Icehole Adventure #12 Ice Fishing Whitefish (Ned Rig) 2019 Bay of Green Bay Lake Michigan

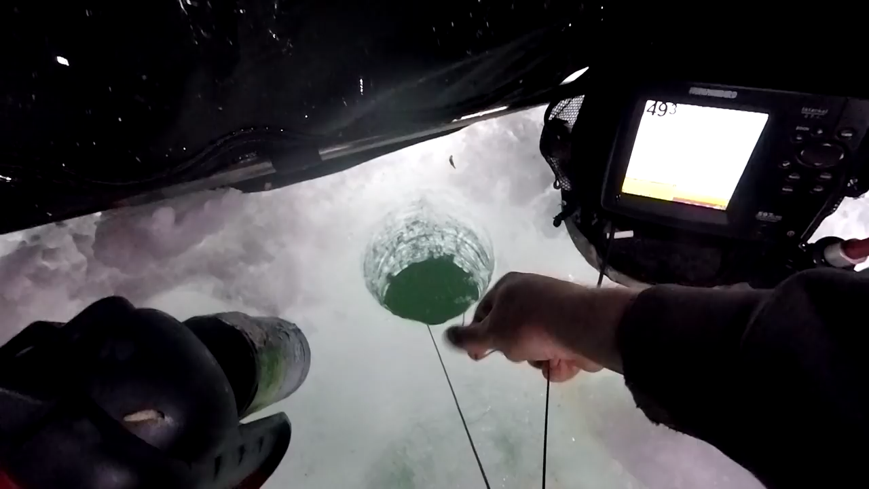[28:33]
Uh oh There he is Oh get his head in there